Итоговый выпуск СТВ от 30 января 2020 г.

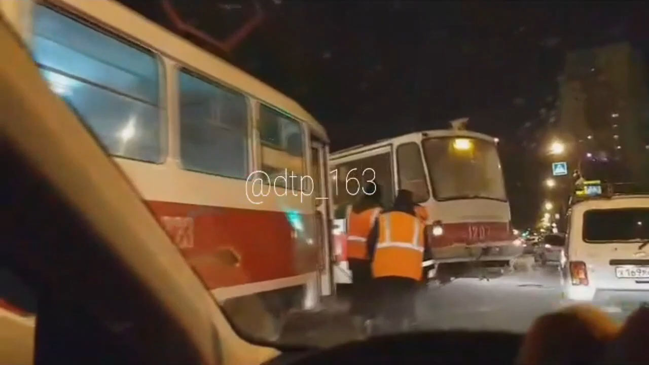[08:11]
К счастью, по словам очевидцев, обошлось без пострадавших. На месте происшествия работали сотрудники ГИБДД и техническая служба ТТУ.